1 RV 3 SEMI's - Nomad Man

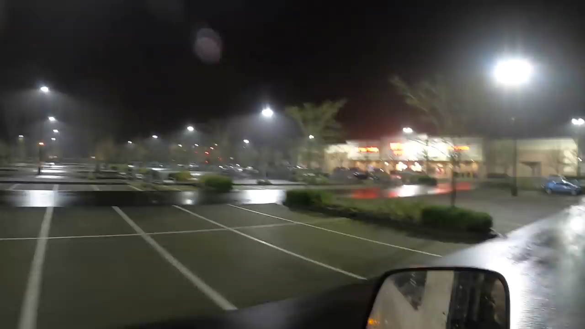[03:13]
This is a big puddle. Wash off them shoes. Let's go over here by the semi-truck parking.
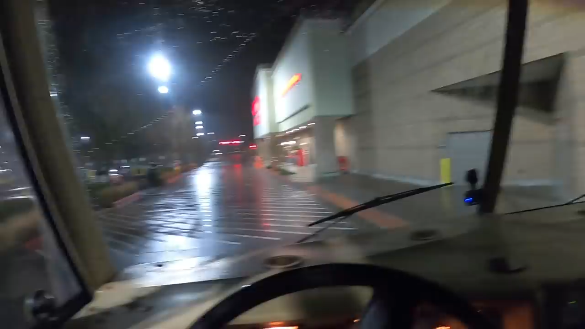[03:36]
I never park over here. It's a perfect spot for it.
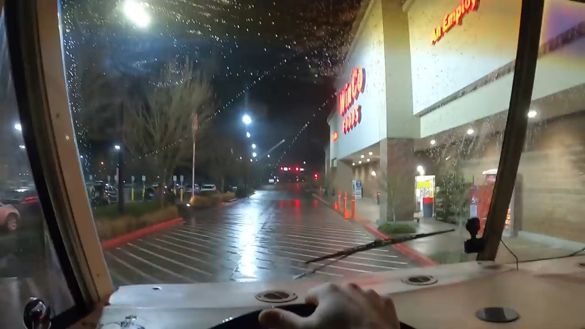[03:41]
Probably even stay here a while.
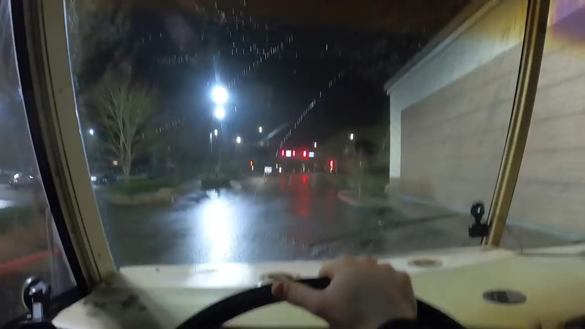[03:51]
But... I don't know. Got a few semis.